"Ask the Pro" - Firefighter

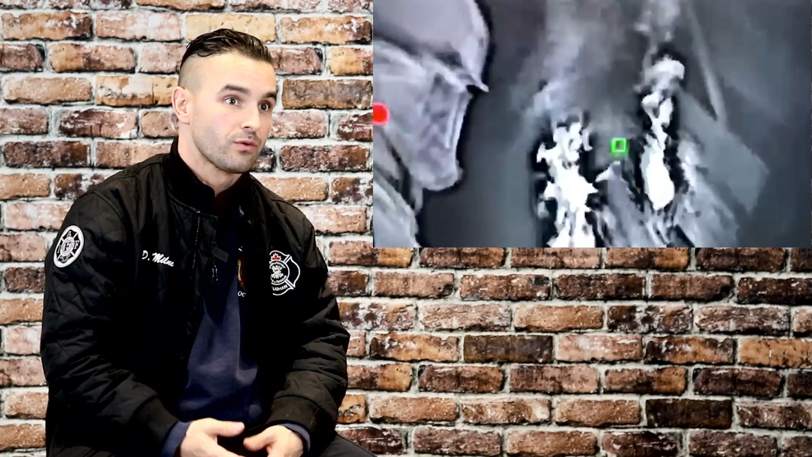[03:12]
pitch black all you can rely on is kind of all your other senses right now you can't see so you got to listen for the fire but if we
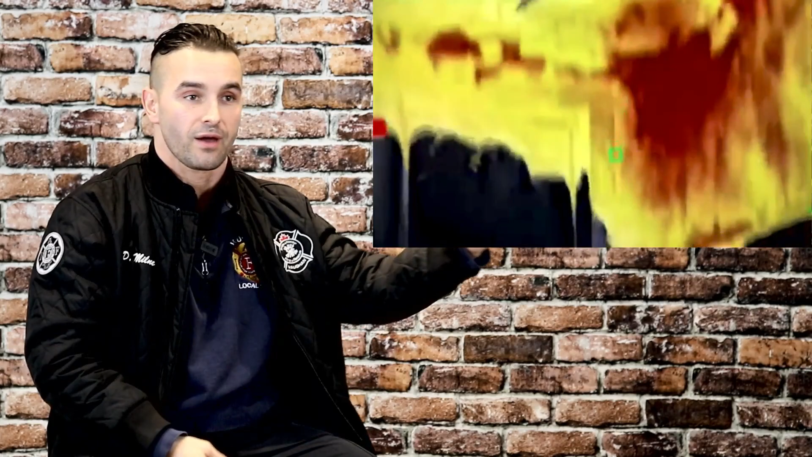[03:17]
have this thermal imaging camera with us it puts us a step ahead of the game so they can actually see us in
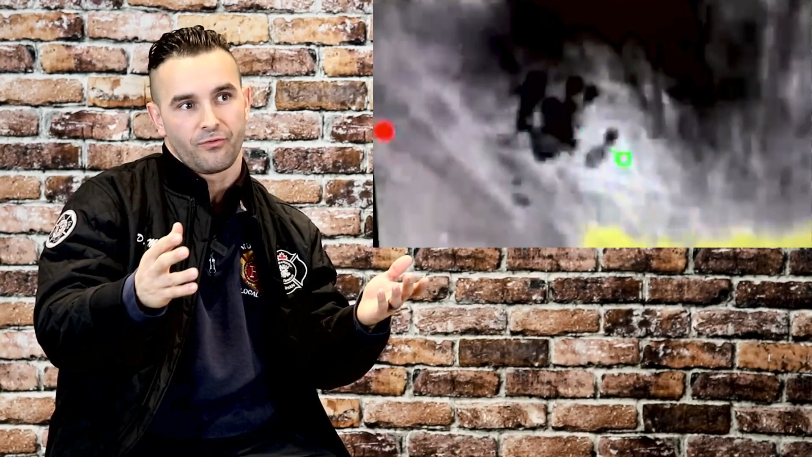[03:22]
a fire condition it's completely blacked out you can't see anything i wouldn't be able to see you in front of me